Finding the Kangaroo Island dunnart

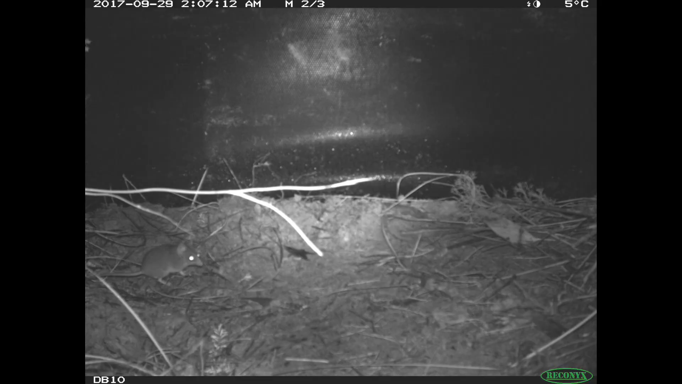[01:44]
fence line to move along the fence in front of a camera and a camera takes a photo of it.